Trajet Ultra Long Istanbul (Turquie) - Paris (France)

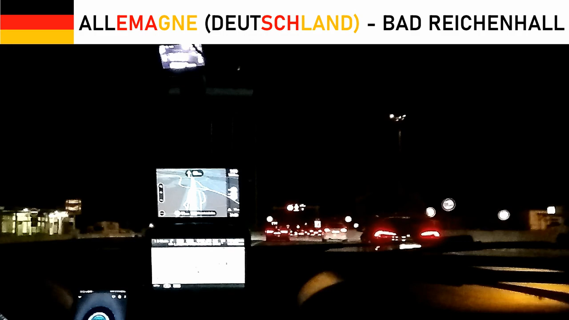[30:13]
C'est parti, voilà. Willkommen in Deutschland. Donc voilà, je sais pas pourquoi il y a une espèce de bouchon devant nous. Mais je sais pas. Si vous savez, dites-moi dans les commentaires. Peut-être parce qu'il y a des contrôles, je sais pas.
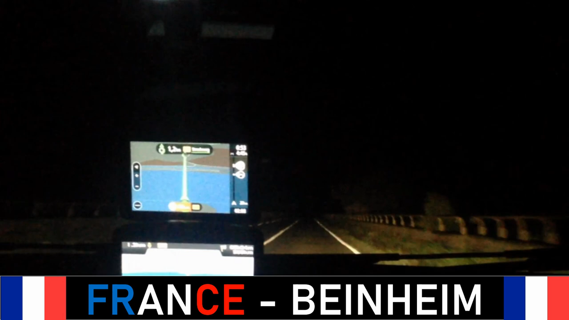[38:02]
France, il n'y a même pas de panneau, quoi. C'est ça qui nous embête. Mais vous pouvez ressentir l'asphalte changer avec ce bruit, voilà, qui ressemble à ce bruit en même temps. Après la couleur. 800 mètres, traversez le rond-point, troisième sortie. Troisième sortie vers D4 Strasbourg. Vous continuez pendant 4-5 km. Dans 500 mètres au rond-point.